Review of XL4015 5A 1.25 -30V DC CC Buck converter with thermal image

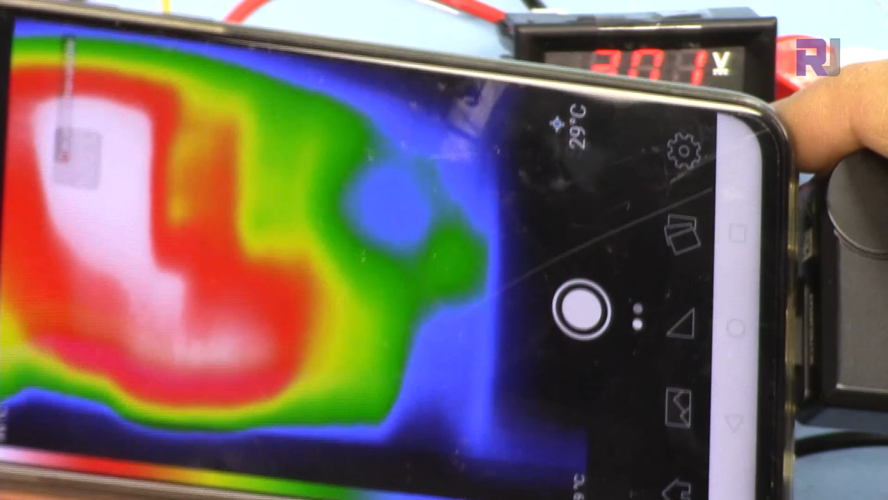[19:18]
I will share the image with you but this one shows now 101 degrees it shows 101 degrees
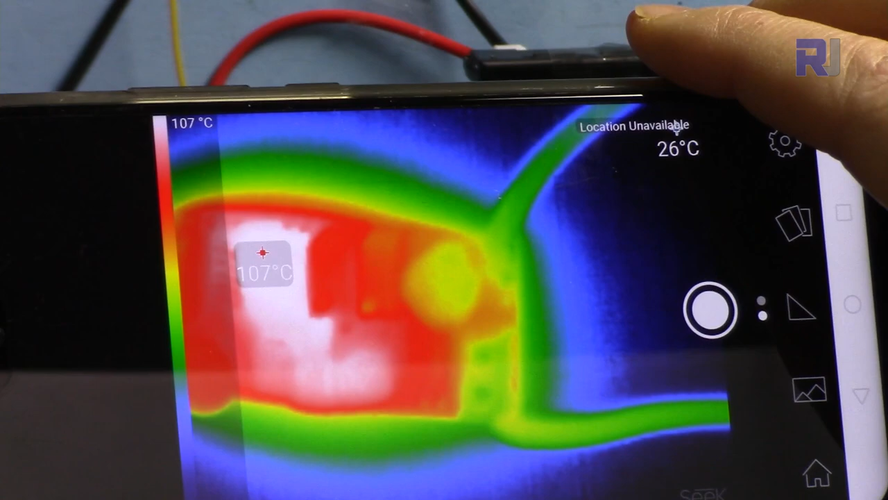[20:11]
On screen: scale top 107°C
it shows at one degree 107 it shows at 107, 108 degrees 109 heating up 110
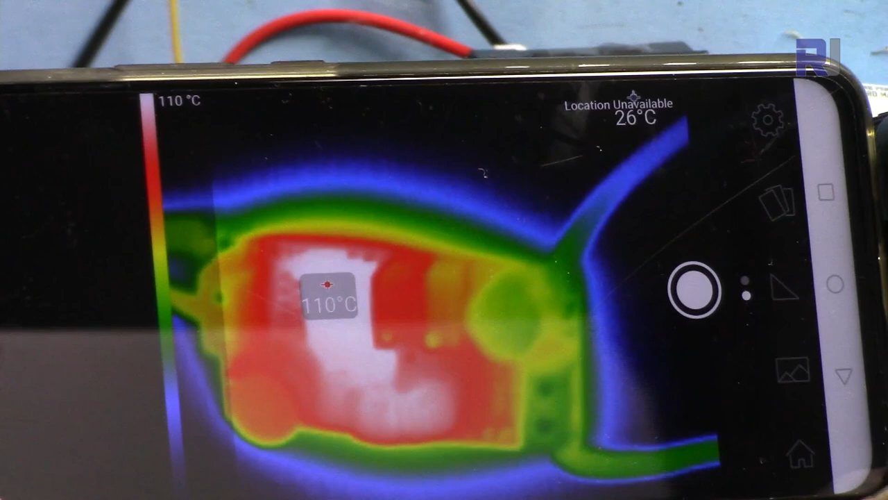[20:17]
On screen: scale top 110°C
111 wow
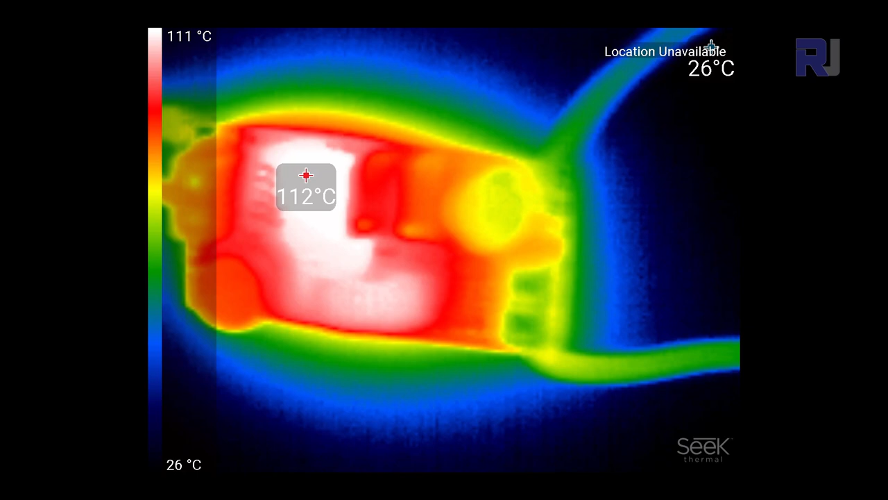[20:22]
On screen: spot 112°C, scale top 111°C, scale bottom 26°C
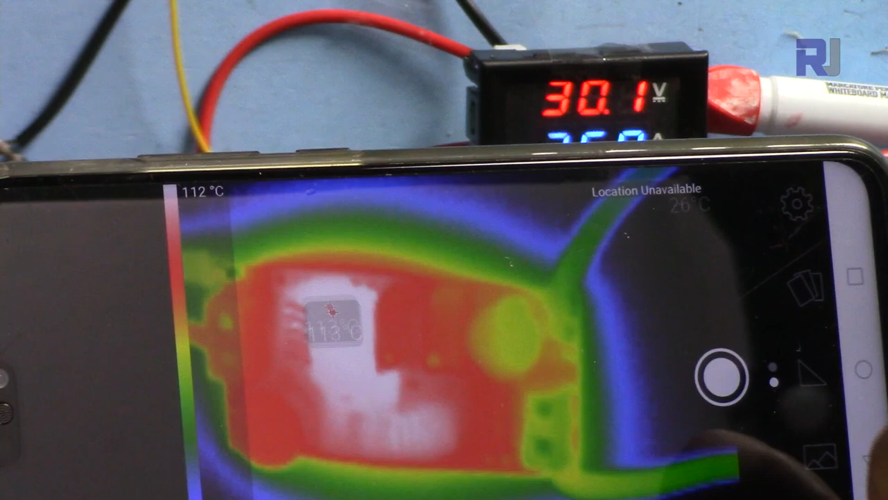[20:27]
On screen: scale top 112°C
it's heating up 113 114 I can read
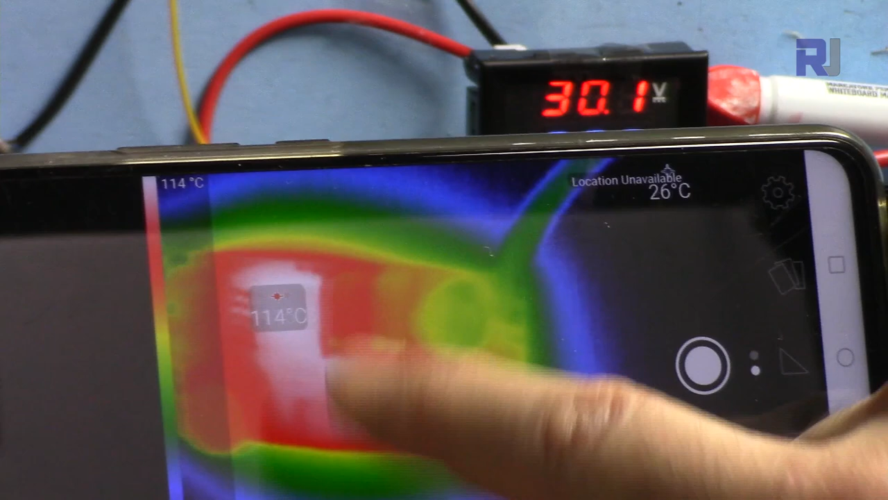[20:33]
On screen: spot 114°C, scale top 114°C
117 and 125 I
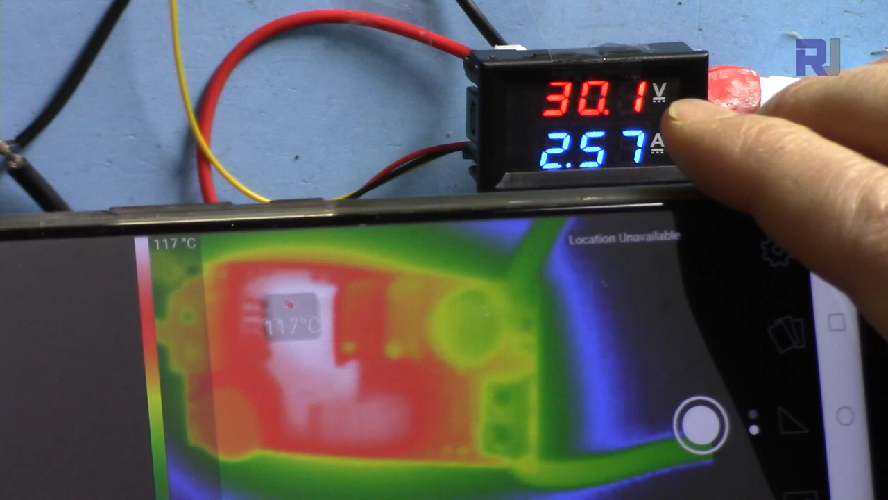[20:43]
On screen: spot 117°C, scale top 117°C
hope it doesn't die 119
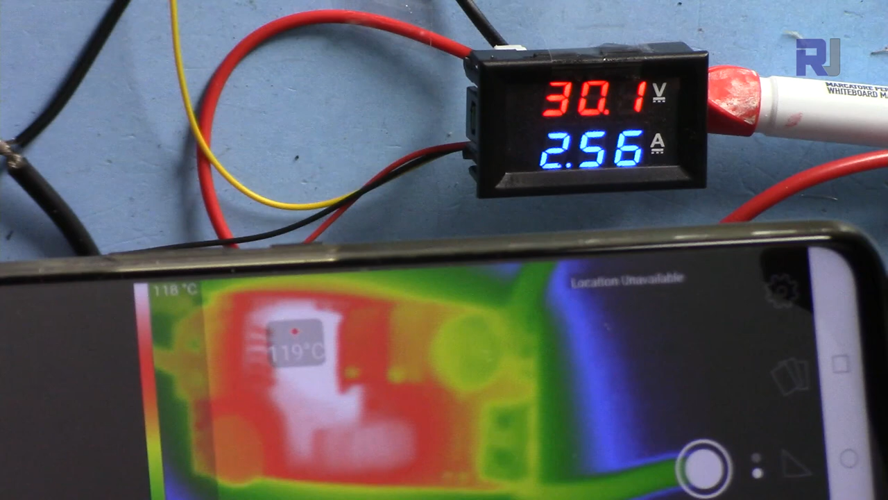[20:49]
On screen: spot 119°C, scale top 118°C
degrees I will turn it off as you saw the temperature was increasing so 3 ampere is not okay 2
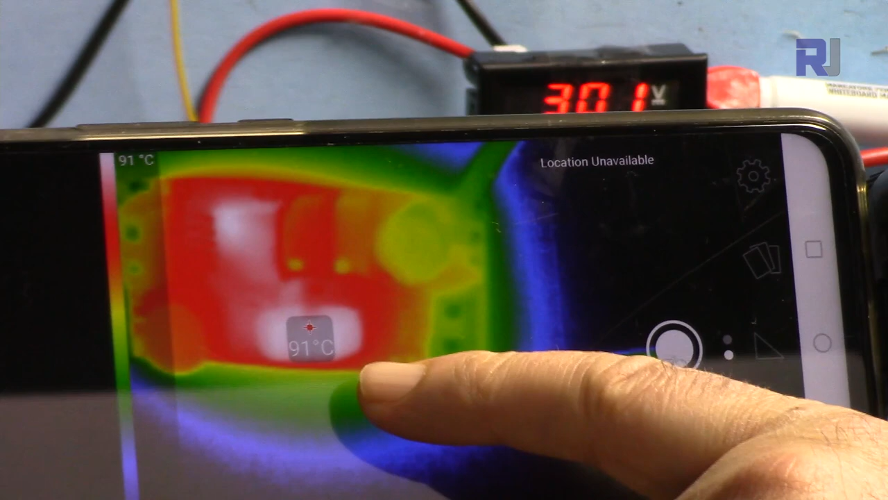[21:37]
On screen: spot 91°C
as you can see 91 degrees Celsius now the coil is getting
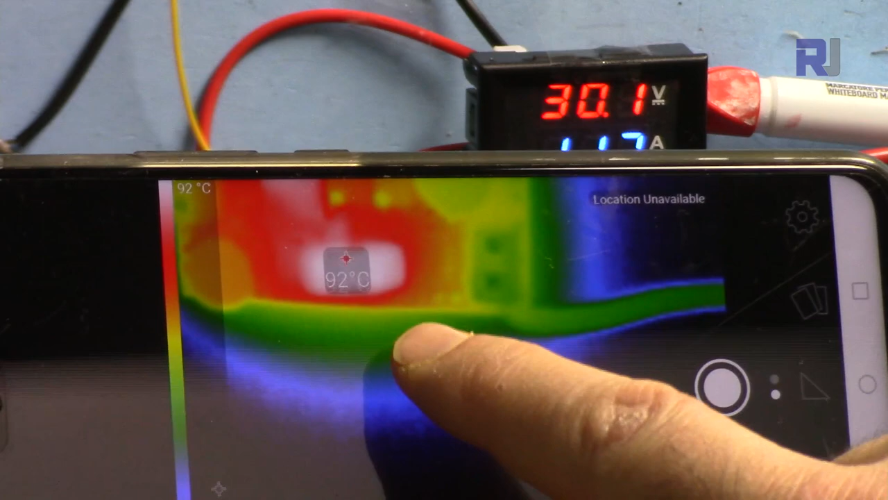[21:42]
On screen: spot 92°C
hot not the chip this coil is getting very hot and let's see 93 increasing
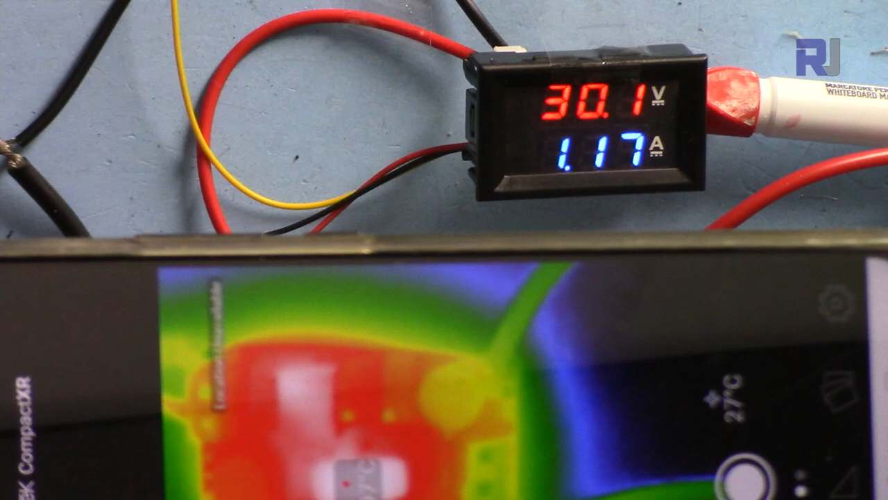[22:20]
95 96 degrees if the temperature steadily increase it means you cannot use it for that current 97 101 degrees and the voltage is slowly dropping as you can see I'm turning it off 2 ampere will not work
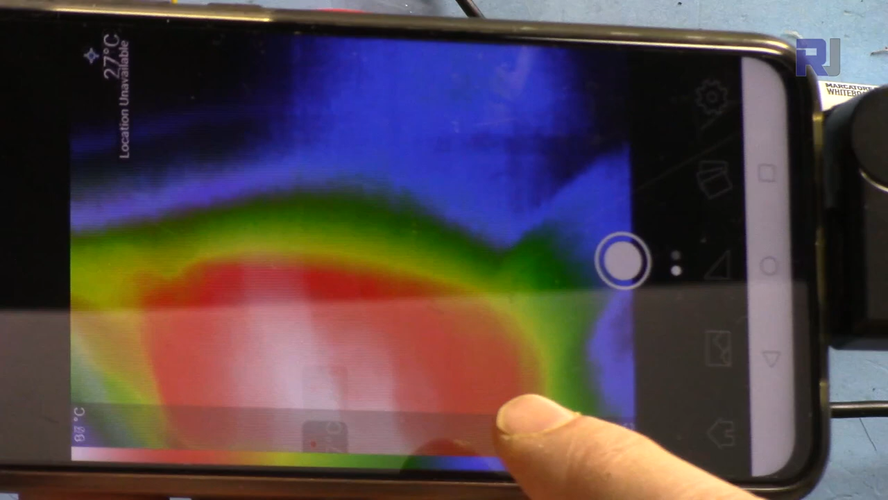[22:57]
the coil is still the hot spot 103 degrees
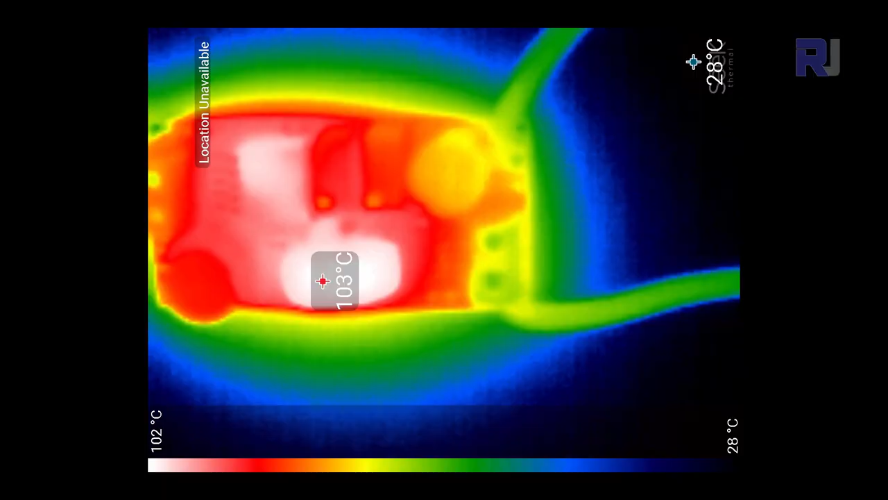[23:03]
On screen: spot 103°C, scale top 102°C, scale bottom 28°C
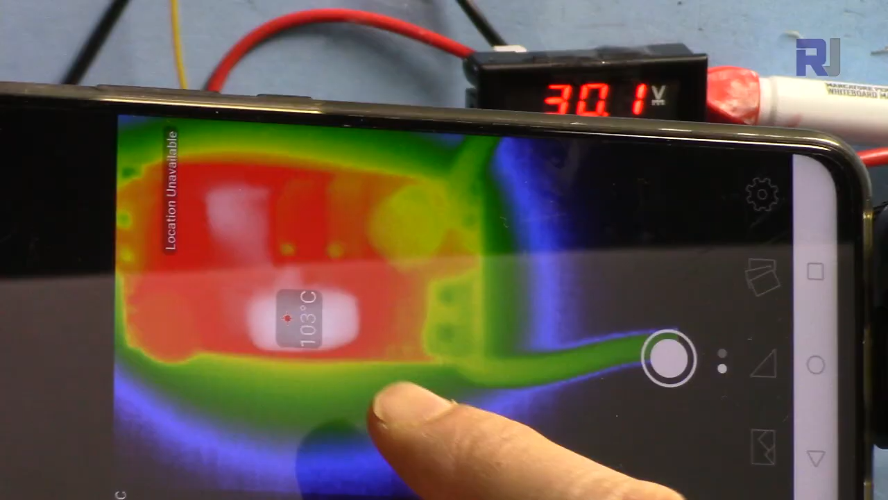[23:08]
On screen: spot 103°C
let's see if it is not increasing see if it is not increasing